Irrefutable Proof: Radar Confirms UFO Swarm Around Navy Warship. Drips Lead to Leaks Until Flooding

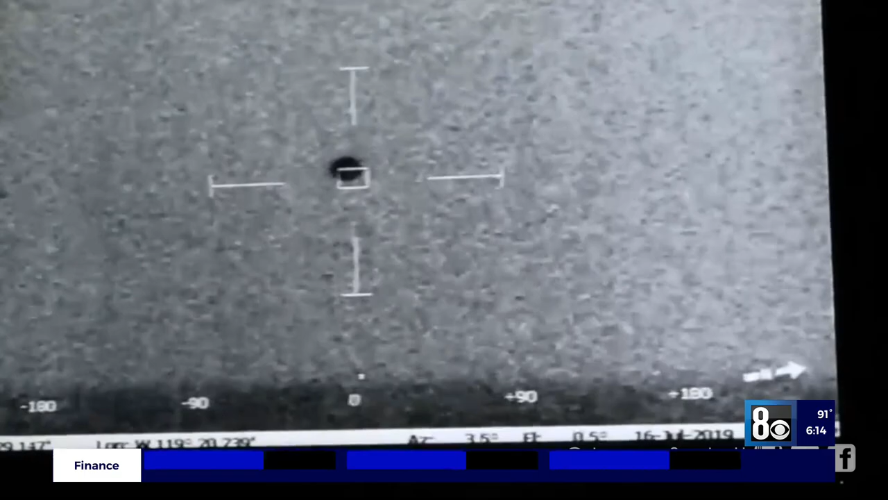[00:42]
For two long hours on the night of July 15, 2019, the crew of the USS Omaha detected on multiple sensor systems unknown objects that
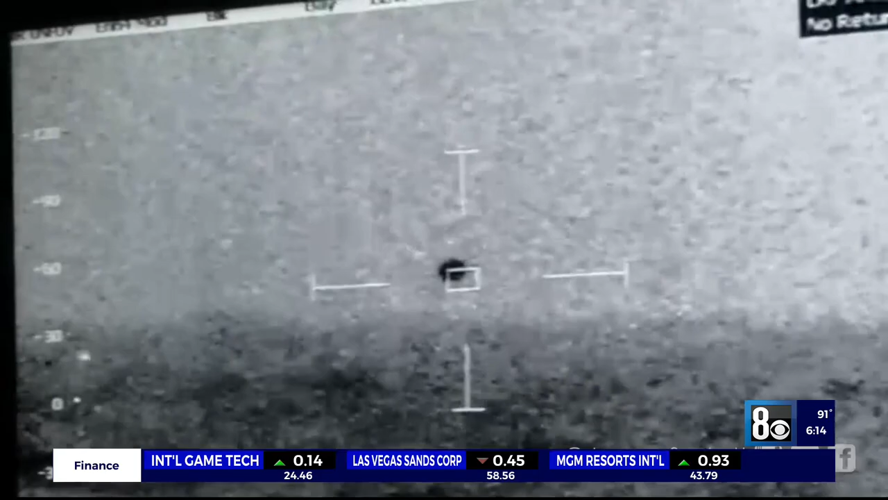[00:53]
surrounded the ship as it moved through ocean waters west of San Diego. One of the objects, a self-illuminated sphere at least six feet in diameter,
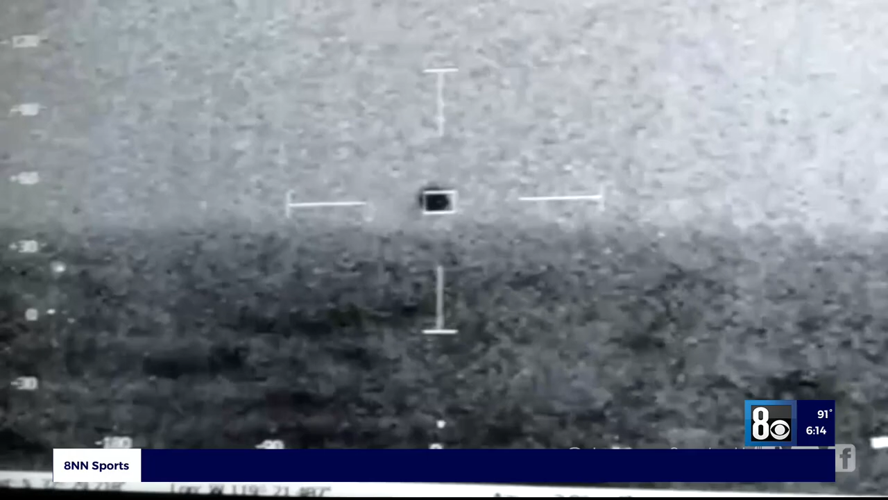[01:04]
flew alongside the Omaha for an extended period and was observed through a thermal sensor in the ship's combat center.
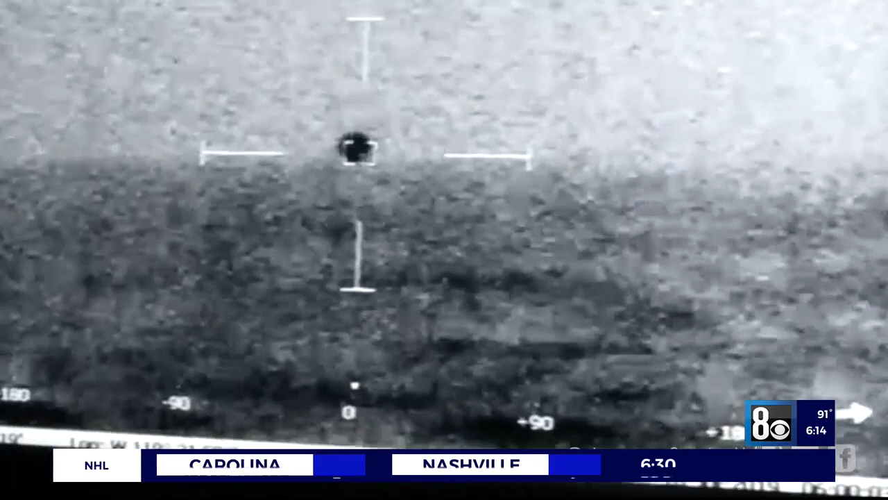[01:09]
Filmmaker Jeremy Corbell released the Navy video weeks ago and says similar
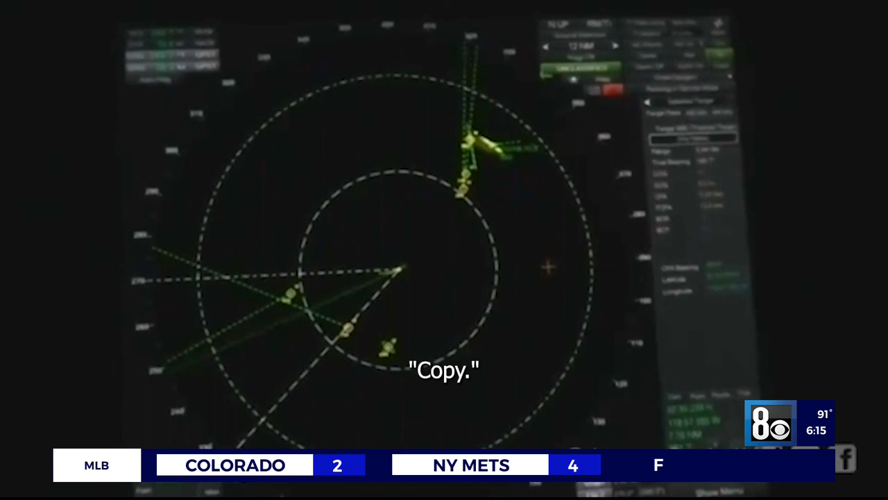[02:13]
Over a period of hours, crew members on the USS Omaha, which is located in the center of this radar screen, monitored the approach of the unknown objects, as many as 14 at one point, all around the ship.
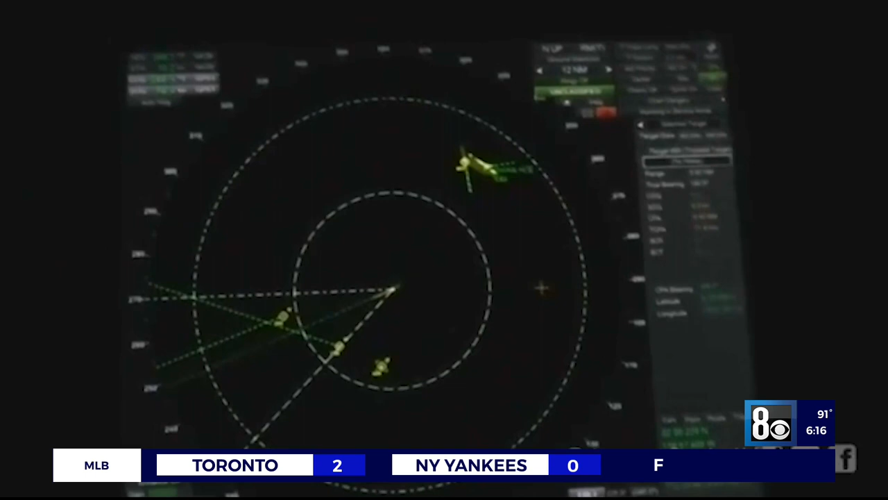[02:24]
Two different radar systems watched the objects and estimated their speed.
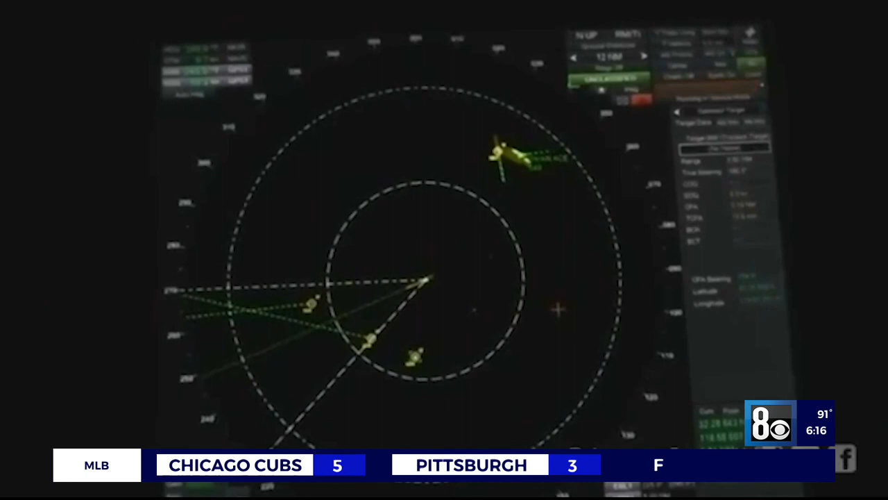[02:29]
Track 781 just sped up to 46 knots, 50 knots, closing in.
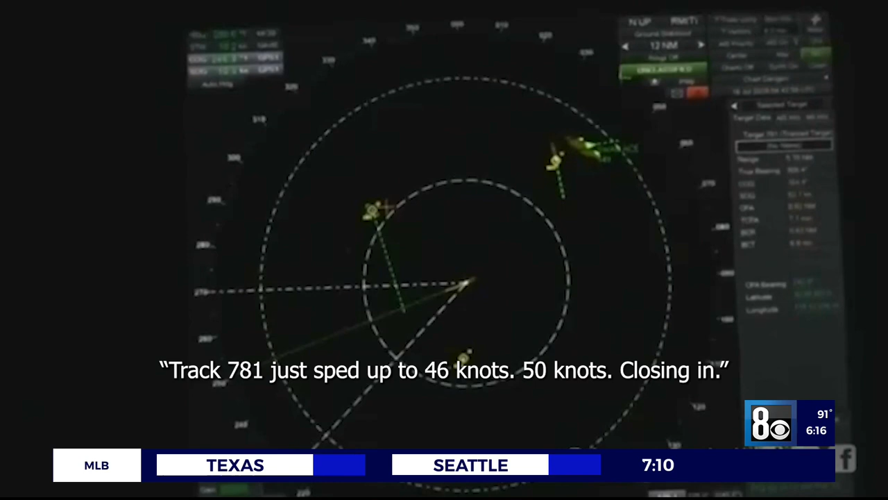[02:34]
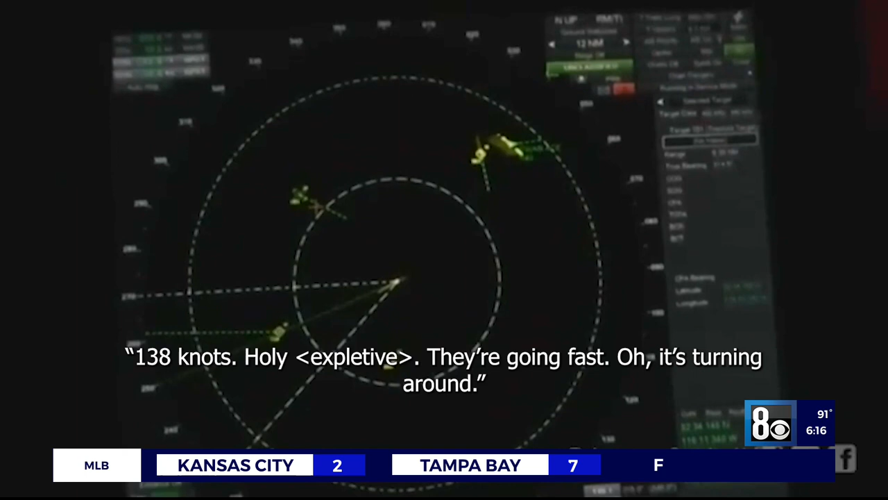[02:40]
Actually, 38 knots, huh? That was pretty much perfectly 000 relative, right?
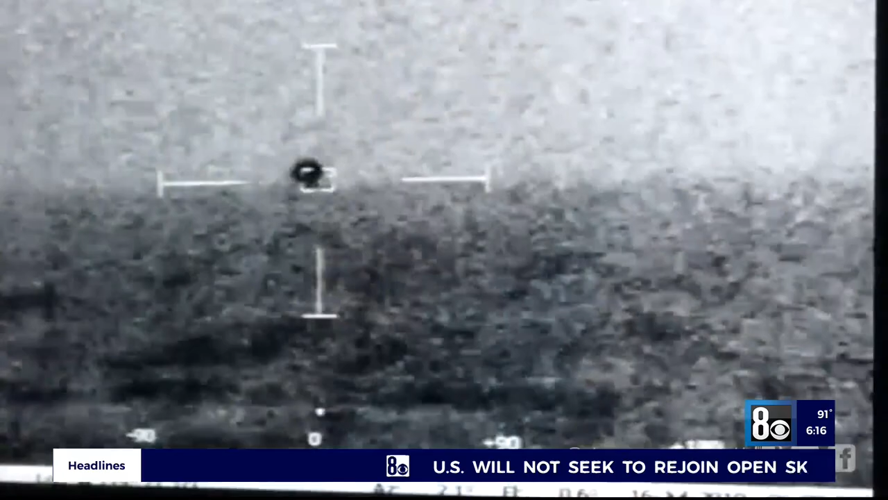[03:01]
The Omaha Sphere appears to have vanished into the ocean. It splashed. It splashed.
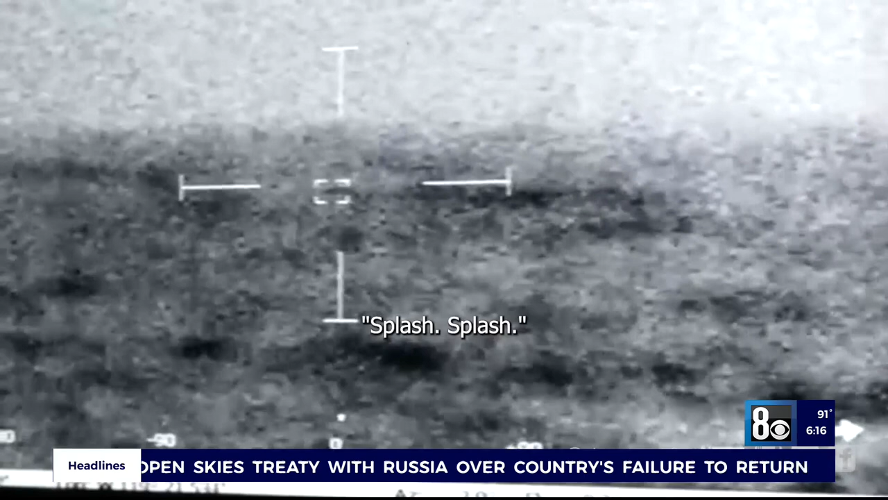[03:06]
At that point, it also vanished from all sensors.
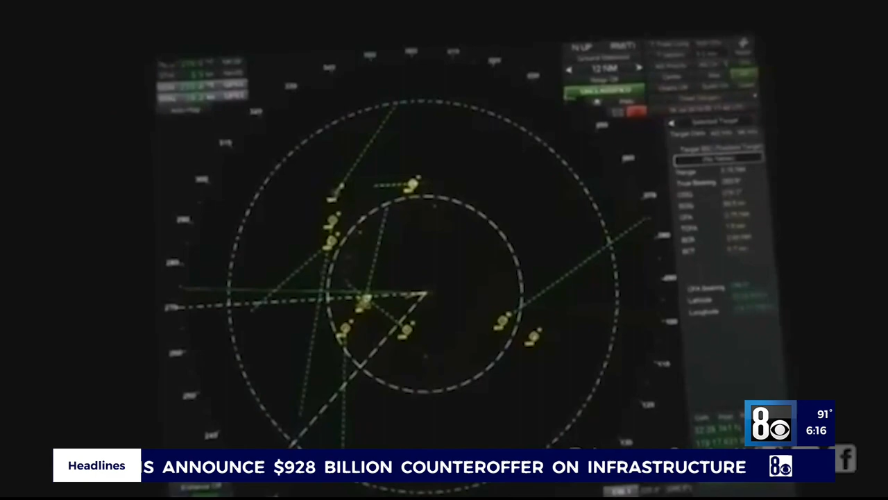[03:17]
And it supports the hypothesis that these are not just a balloon dropping into the water, or it's not something that is easily explained.